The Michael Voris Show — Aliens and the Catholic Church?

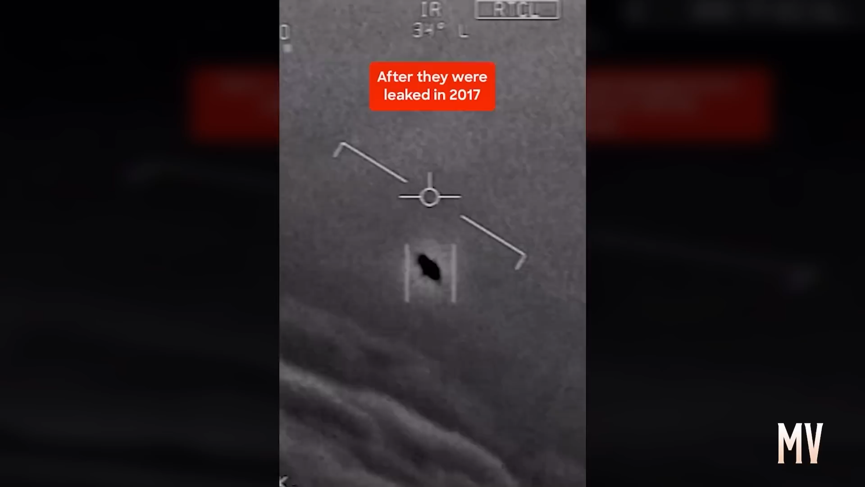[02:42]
What about that thing, dude? That's not an LNS though, is it? It's not an LNS, dude. Well, if there's a... What about that thing?